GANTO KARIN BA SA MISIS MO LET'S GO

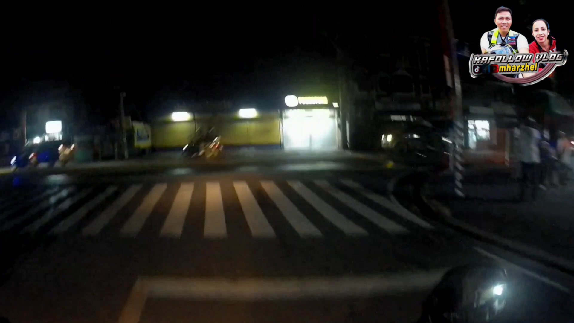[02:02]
signal number one yata sa atin sa metro manila ito na tayo papuntang banaba medyo medyo smooth ang ano ngayon ang daan